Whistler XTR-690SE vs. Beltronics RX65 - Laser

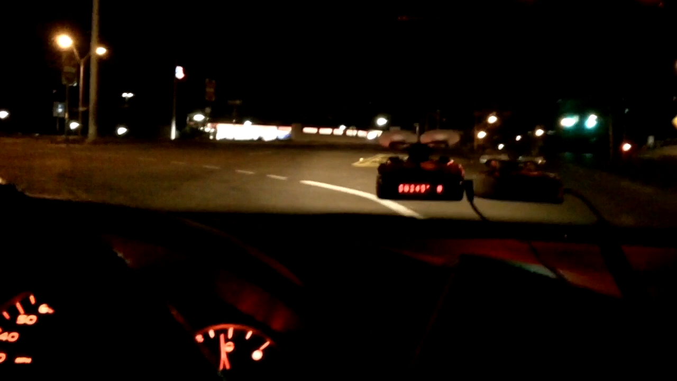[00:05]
Okay, next up between the Whistler XTR 690SC and the Beltronics RX65, we're going to do a little LiDAR test here with laser falses.
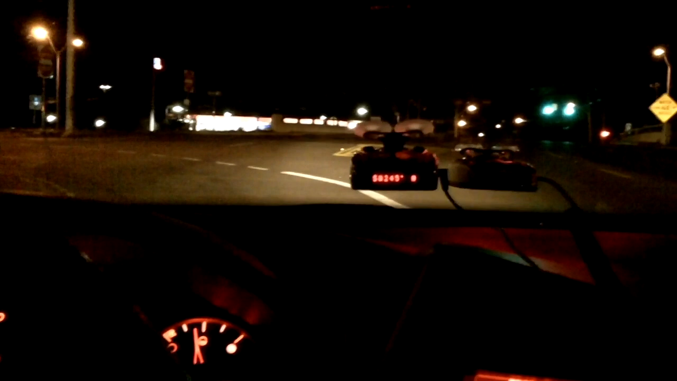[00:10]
This stretch of road that I'm going to go down is known to have LiDAR falses in a range of 990 pulses per second to about 1,010. My Whistler picks this up almost every time I drive through here, 99.5% of the time. First up will be the Whistler as soon as this light changes.
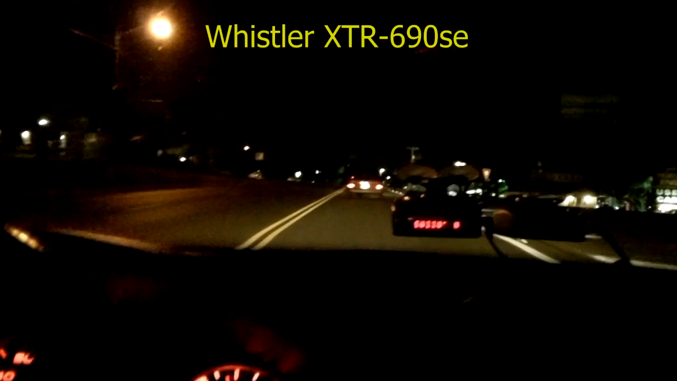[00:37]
Okay, here we go, finally got to that light. First up is the Whistler XTR 690SC,
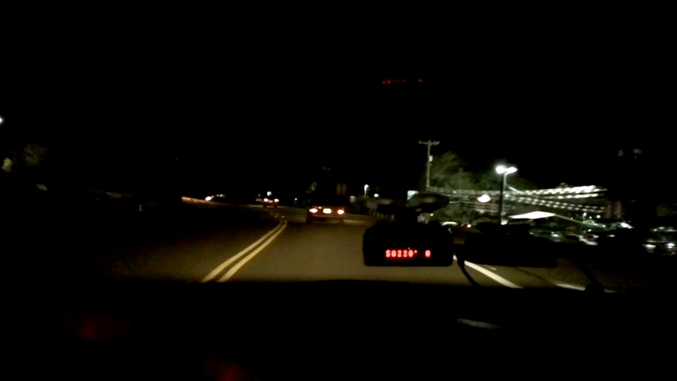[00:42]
detecting laser falses, basically what we're doing here for all intents and purposes is testing its LiDAR capabilities, detection capabilities. In this stretch of road, I almost always get LiDAR falses down this stretch of road here that we're going. There's a lot of industrial stuff here, so that's probably the reason for that happening.
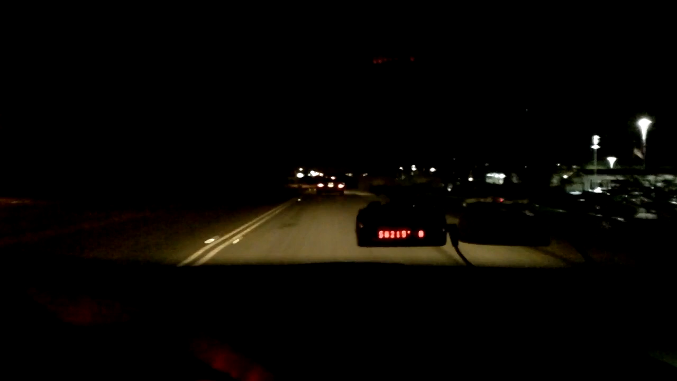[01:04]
And so far we're getting nothing, usually I get a hit or two by now. Oh, there we go.
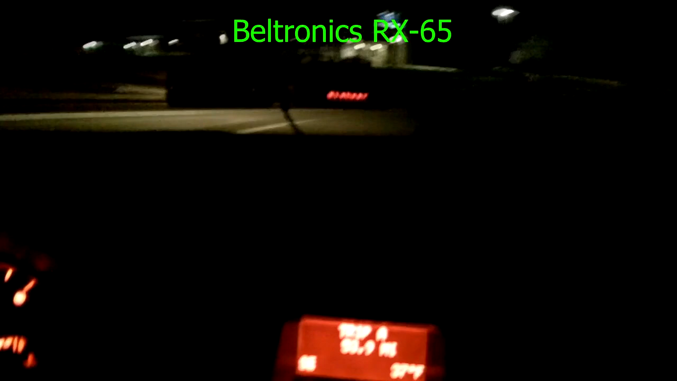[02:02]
Okay, up this time is the Bellatronics RX65 and we are going down the same stretch of road.
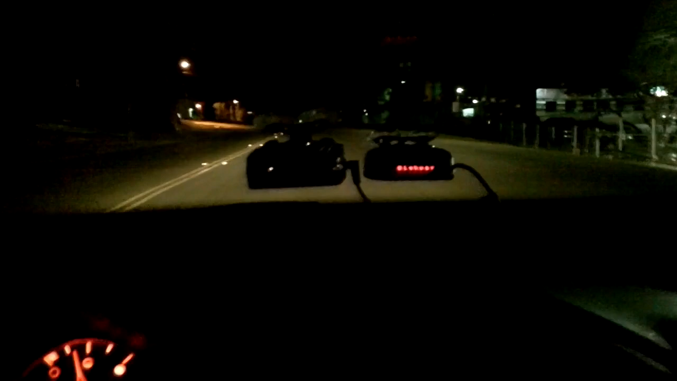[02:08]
I may pick up a K-band false here, but laser should override it. So let's see what happens. I'm going to go about the same speed as I did with the Whistler, which is about 40 miles an hour. So we'll see what kind of hits it takes.
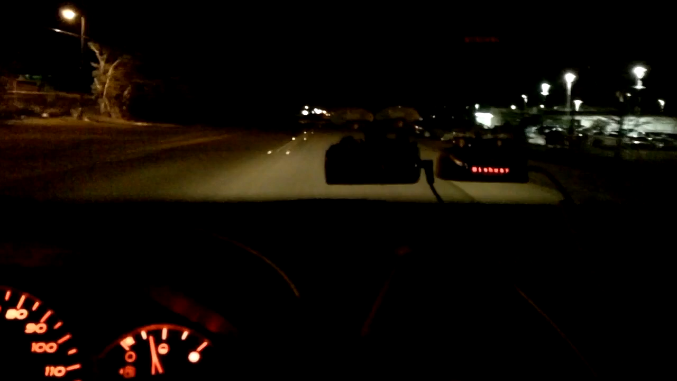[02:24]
Okay, there's the false. Just ignore that.
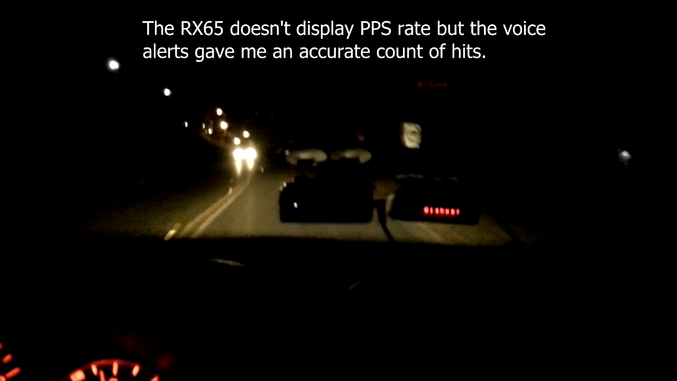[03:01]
and we're coming up to our stretch, to the end of this little stretch of road. Okay, and there you have it. I would have to say there that probably
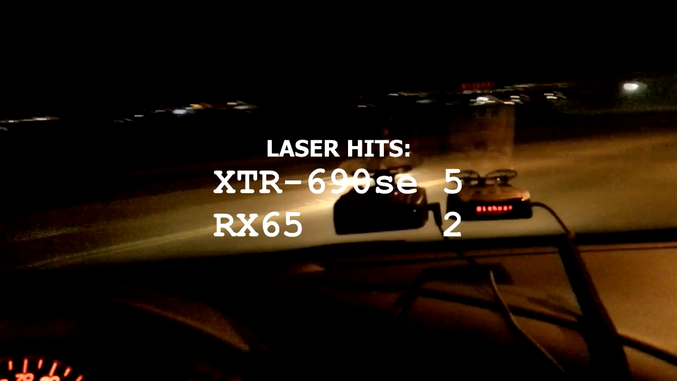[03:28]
the Whistler has the edge on that as far as sensitivity goes,
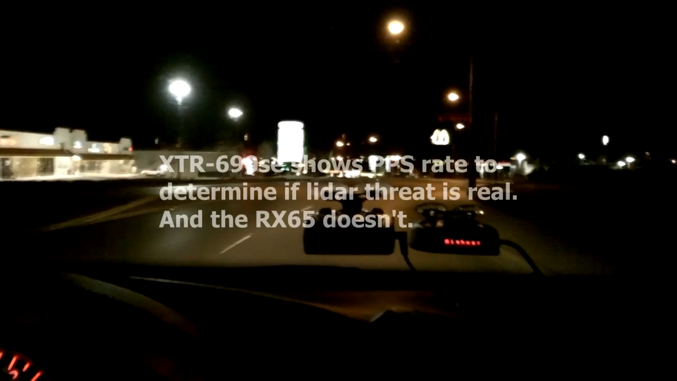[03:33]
and of course the fact that it can identify the pulses per second rate definitely makes a difference.
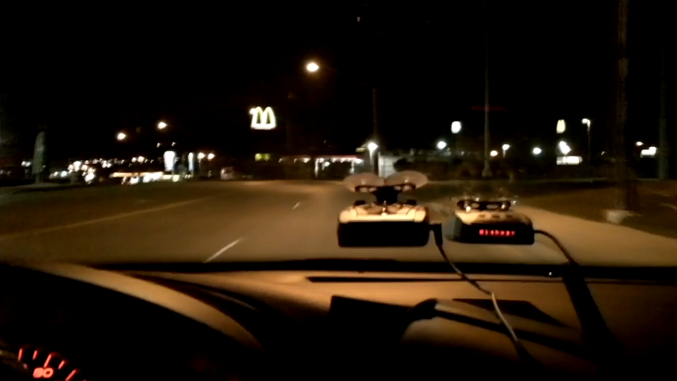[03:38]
But the RX65 did okay too, but I would have to give the edge to the Whistler in this category.